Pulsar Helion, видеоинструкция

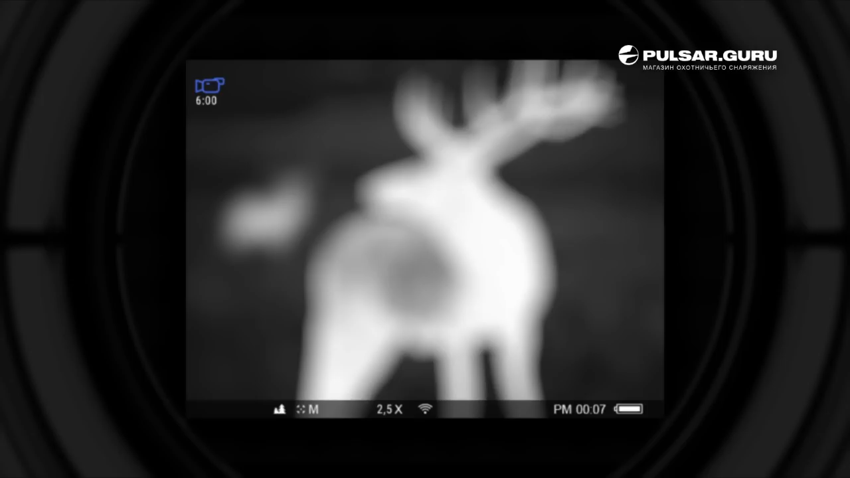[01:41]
Вскоре появится изображение. С помощью кольца диоптрической настройки добейтесь четкого изображения краев экрана и иконок. Таким образом, картинка настраивается под индивидуальные особенности зрения. Эта процедура выполняется только один раз. Направьте устройство на объект наблюдения и кольцом фокусировки объектива добейтесь четкого отображения объекта.
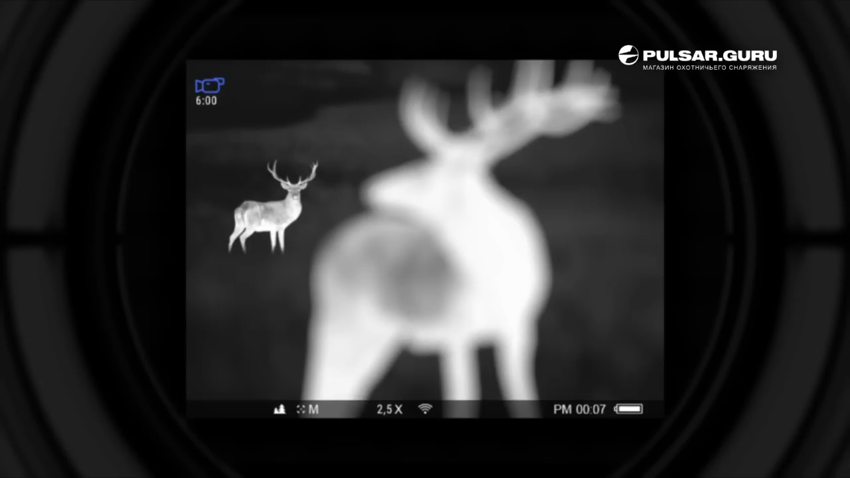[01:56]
При наблюдении другого объекта эту процедуру можно повторить, если необходимо. Меню и настройки Helion.
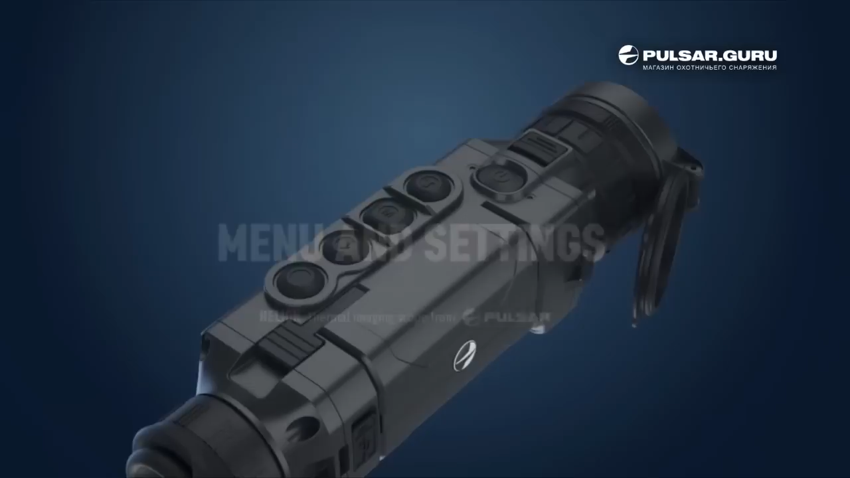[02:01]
Кнопка питания имеет несколько дополнительных функций помимо основной. Короткое нажатие при включенном приборе инициирует калибровку сенсора.
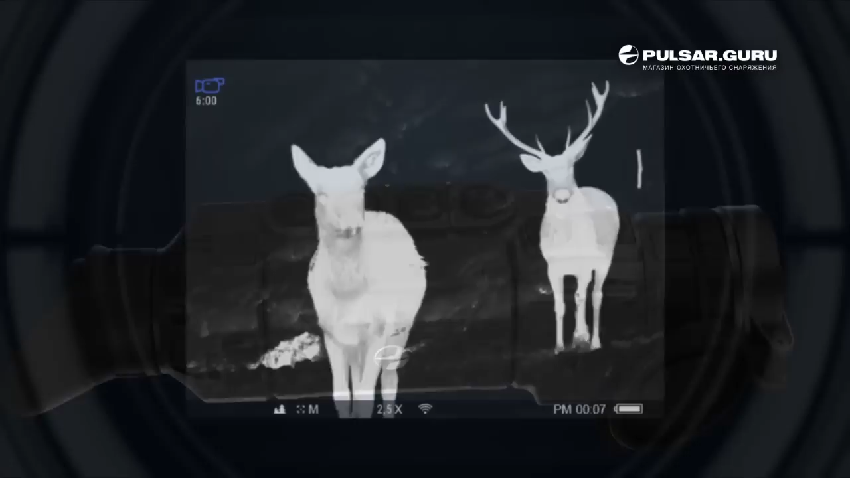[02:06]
Во время калибровки изображение застывает на короткое время и слышен щелчок.
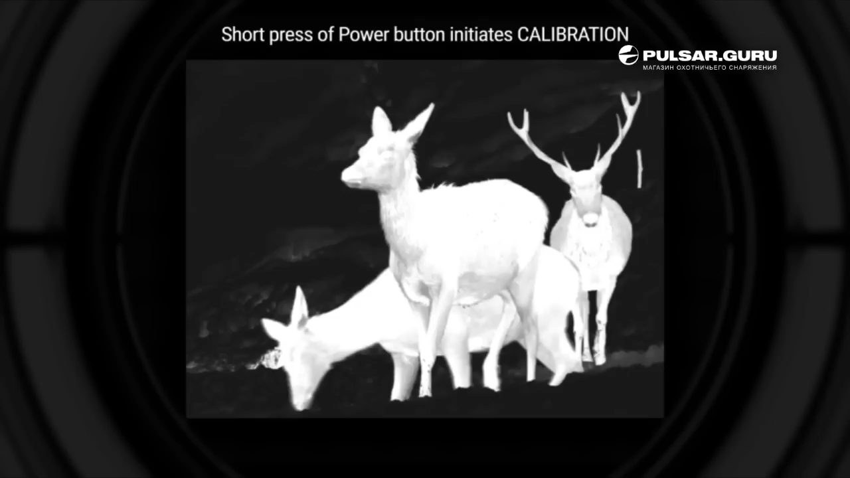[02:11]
При удерживании кнопки менее трех секунд дисплей выключается.
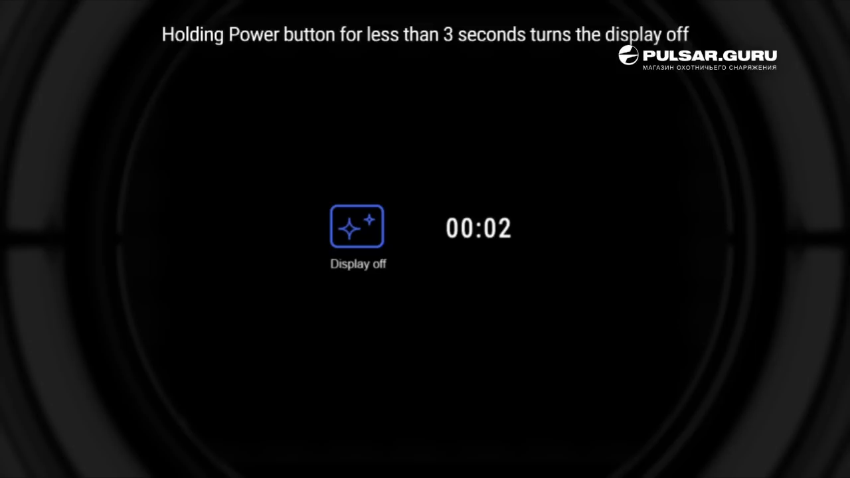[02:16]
На экране появится надпись «Дисплей выключен». Удерживание кнопки в течение более трех секунд полностью отключает устройство.
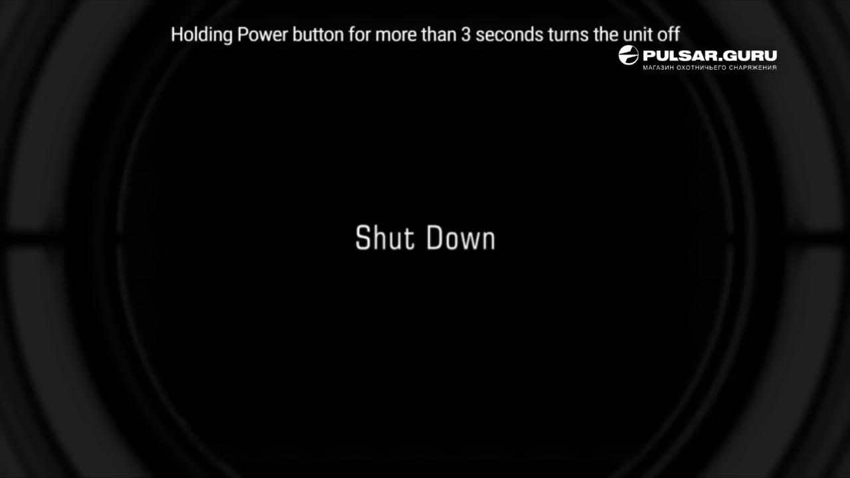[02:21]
Короткое нажатие кнопки навигации вверх переключает черно-белую цветовую палитру. В случае, если тепловизор находится в цветовом режиме, активируется черно-белая палитра.
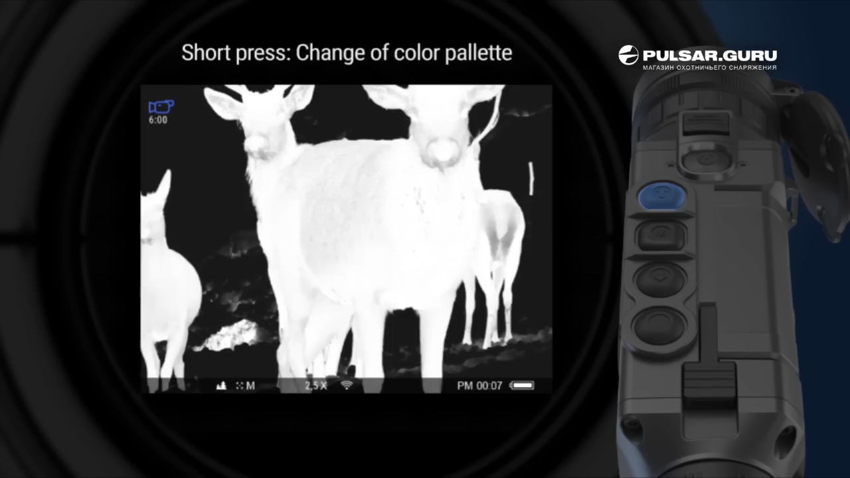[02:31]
Длительное нажатие кнопки вверх включает и выключает встроенный Wi-Fi. Значок внизу экрана показывает статус Wi-Fi.
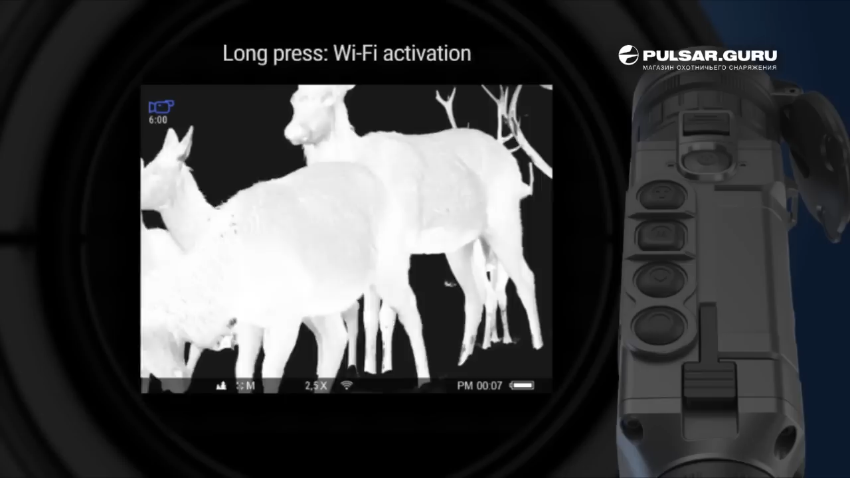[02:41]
Короткое нажатие кнопки навигации вниз активирует цифровой зон. Увеличение выполняется ступенчато, масштабируясь вплоть до самого высокого коэффициента, а затем возвращаясь к оригинальной кратности прибора.
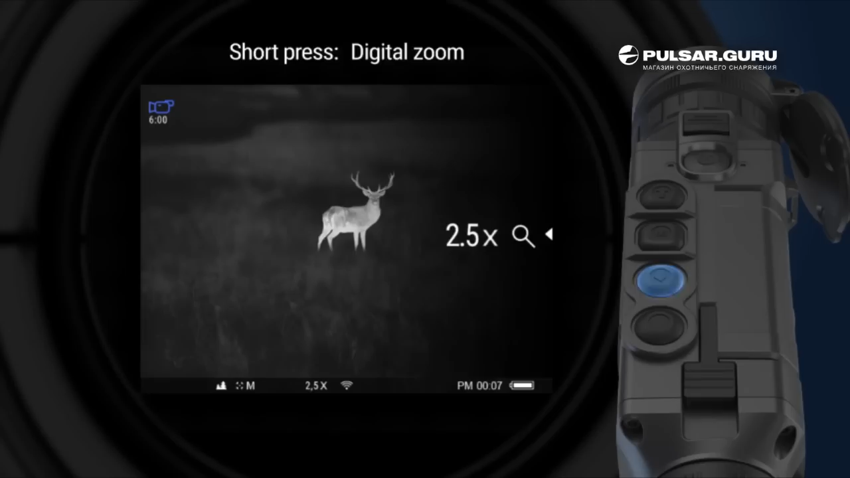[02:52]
Длительное нажатие активирует функцию «Картинка в картинке». На экране появляется дополнительное изображение с увеличением. Длительное нажатие кнопки записи позволяет переключаться между режимом фото и видеозаписи.
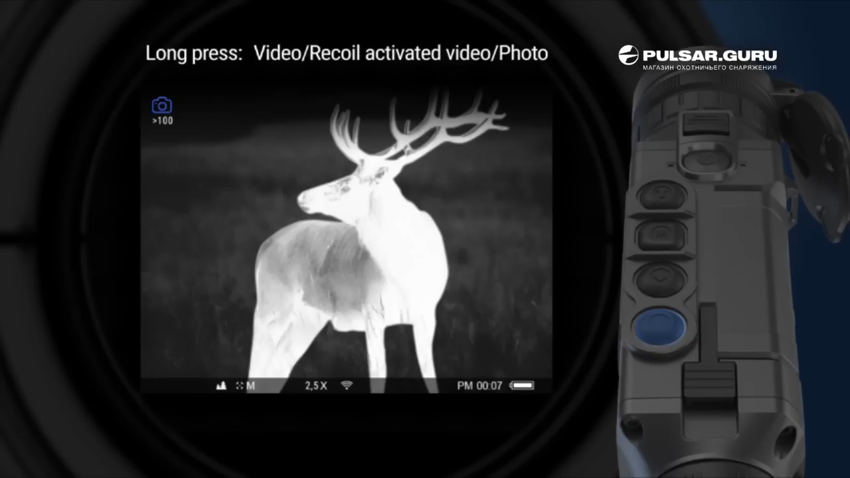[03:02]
Соответствующий значок отображается в верхнем левом углу экрана. Короткое нажатие в зависимости от выбранного режима активирует видеозапись или снимает фото.
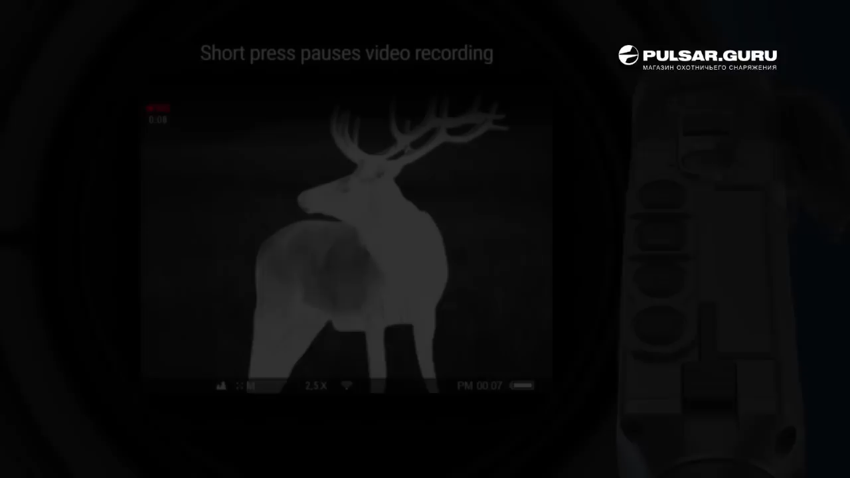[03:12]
Во время видеозаписи кратковременное нажатие приостанавливает запись. Длительное нажатие кнопки записи останавливает видеозапись. Кнопка «Меню» может использоваться для доступа к двум типам меню — «Горячее меню» и «Главное меню». Короткое нажатие кнопки активирует «Горячее меню» в правой части экрана. Для переключения между настройками «Горячего меню» повторно нажимайте кнопку «Меню». доступны следующие настройки. Увеличение, дальномер, яркость, контраст. Каждая отдельная настройка может быть отрегулирована с помощью кнопок навигации.
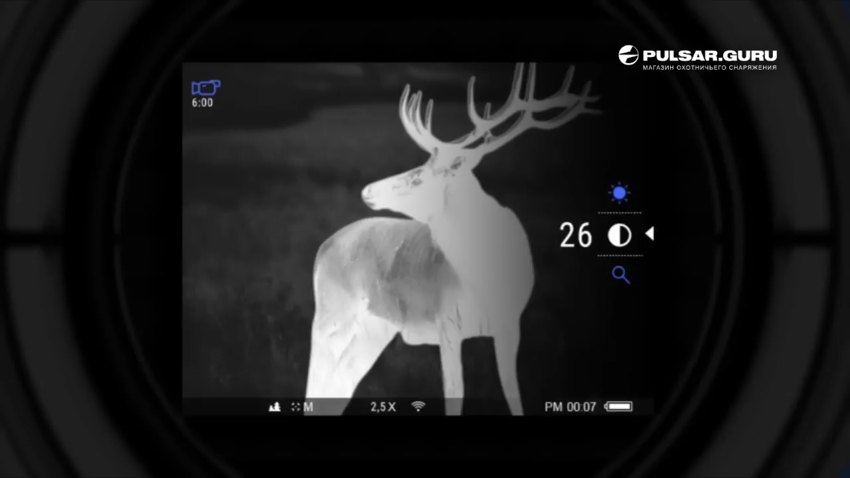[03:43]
Стадиометрический дальномер позволяет оценить расстояние до объекта известной высоты. Для этого объект нужно расположить между двумя линиями на экране. Если это необходимо, линии можно перемещать ближе или дальше друг от друга для лучшего соответствия высоте объекта. Для справки доступны три объекта. Зайц 0,3 метра,
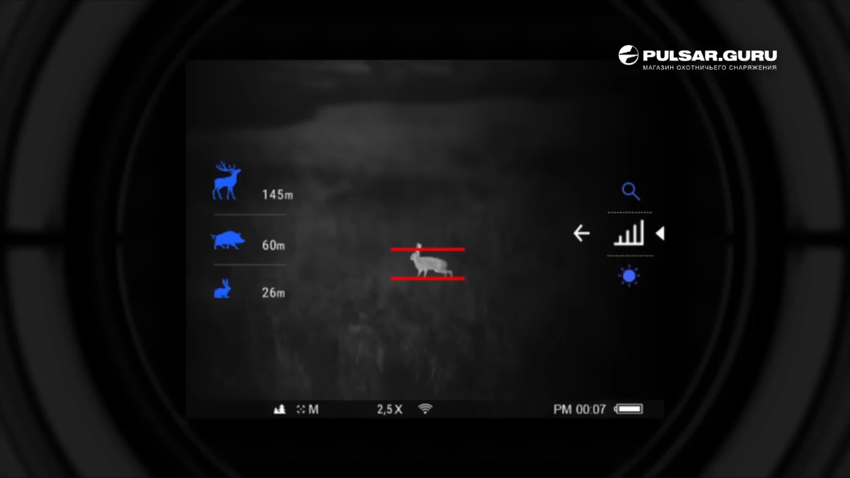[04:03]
дикий кабан 0,7 метра, олень 1,7 метра.
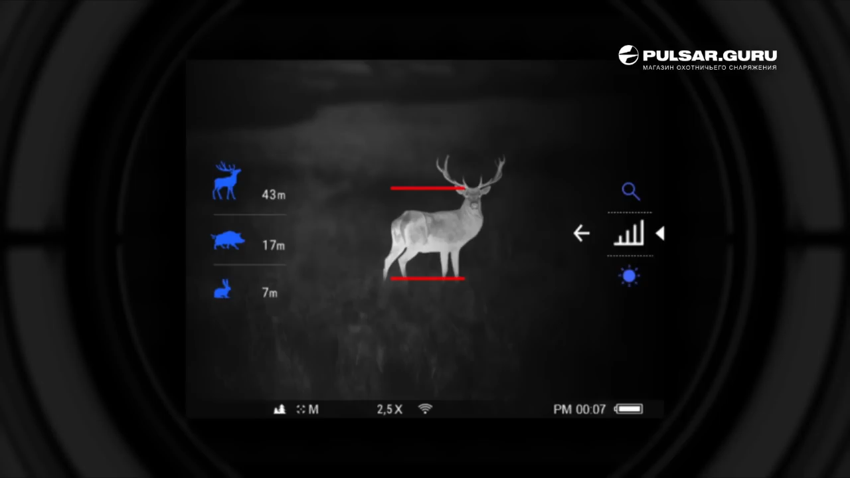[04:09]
Для входа в главное меню устройства нажмите и удерживайте кнопку меню.
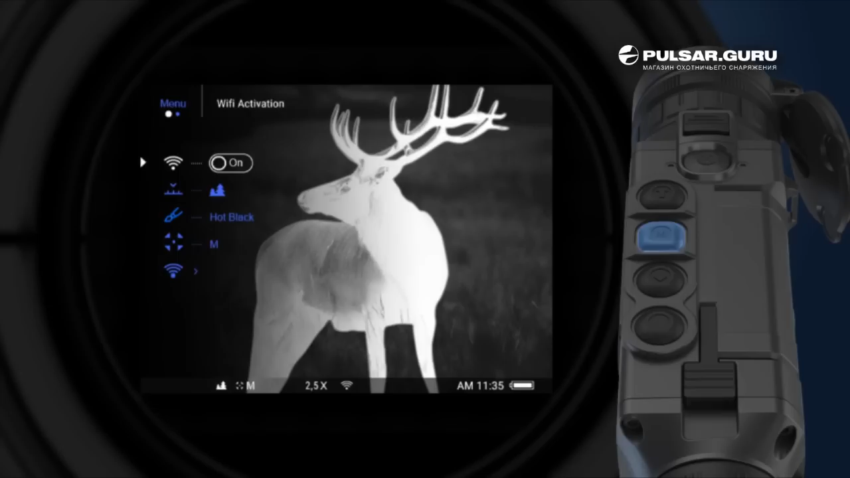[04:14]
Навигация между функциями осуществляется с помощью кнопок навигации вверх и вниз. В главном меню доступны следующие настройки.
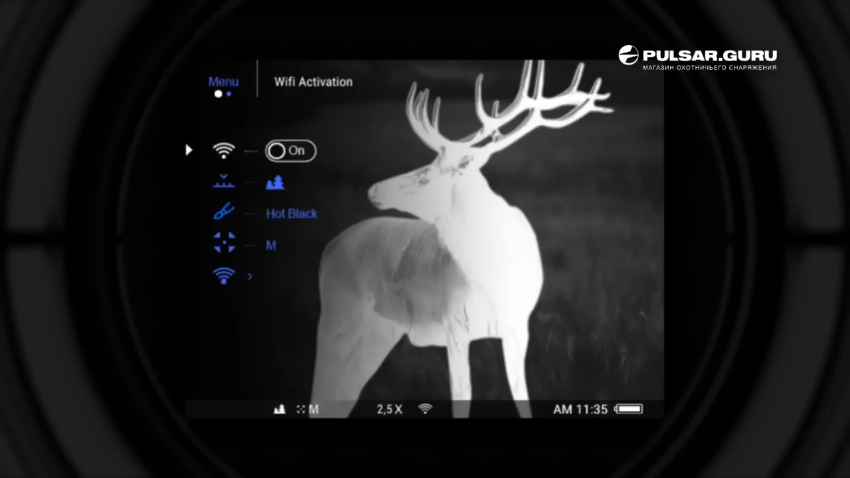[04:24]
Активация Wi-Fi, режимы наблюдения, лес, горы, обнаружения, цветовые режимы, горячий-черный,